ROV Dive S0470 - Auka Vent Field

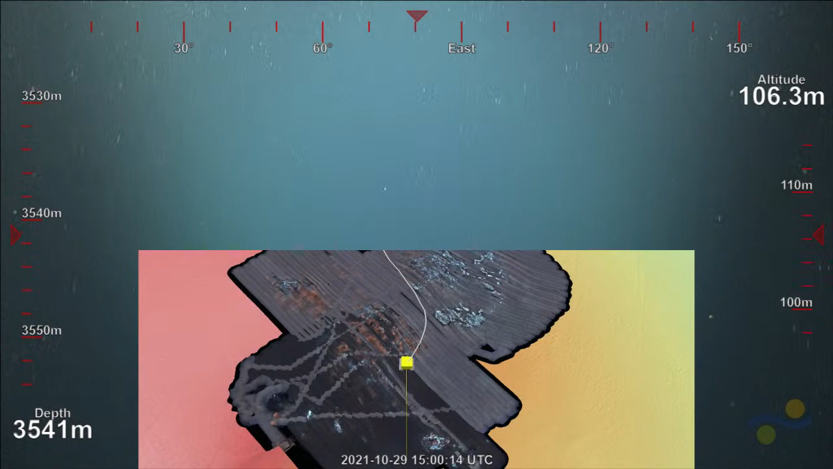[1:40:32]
And the three little chimneys, if I remember right, are just right in there. Okay. And they're dead. There's no two worms around them, so they stick up quite nicely.
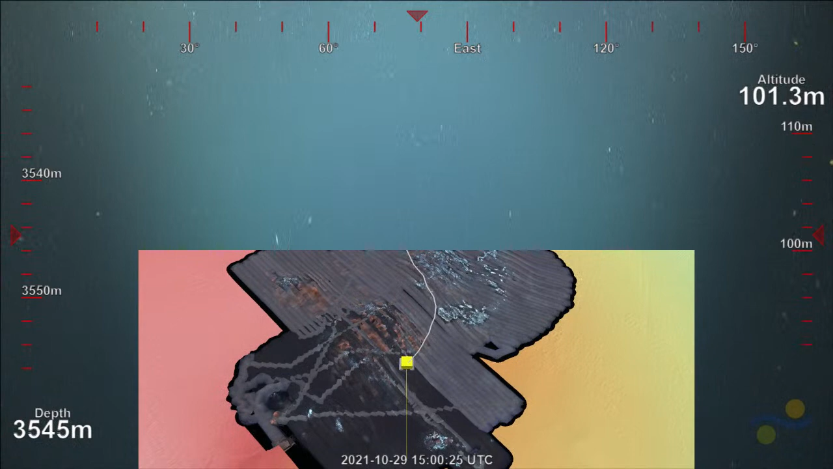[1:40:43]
On screen: depth 3545 m
When you had the 3D thing up, you see them nicely. Yeah.
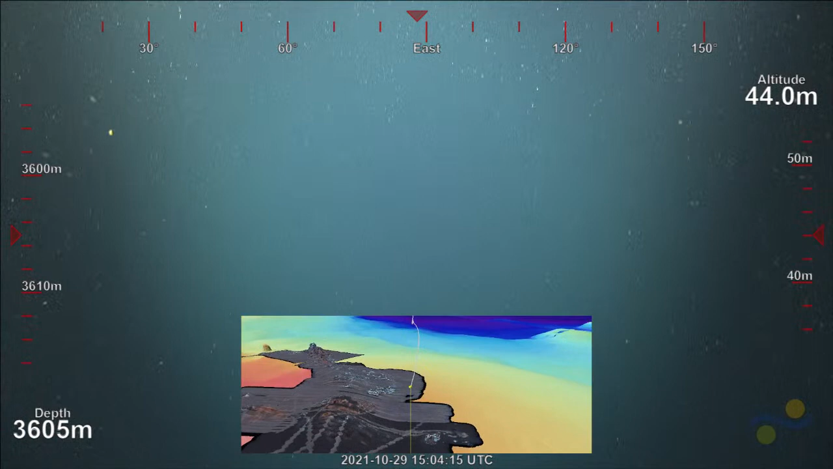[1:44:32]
We were, instead of landing at Matterhorn, we're going to land to the east and just check out this feature and then drive into Matterhorn, just so we can get a feel.
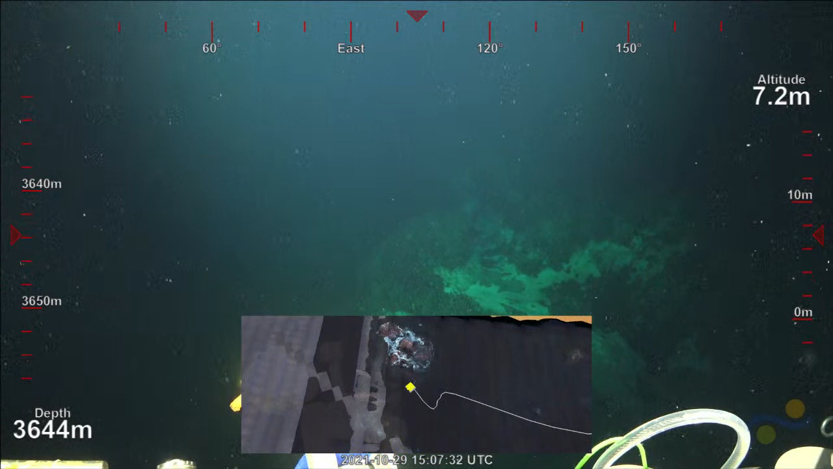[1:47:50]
Amazing. It's incredible. So you can see now we have our photo mosaic that was collected. Oh, sorry. We had a photo mosaic that was collected in 2018.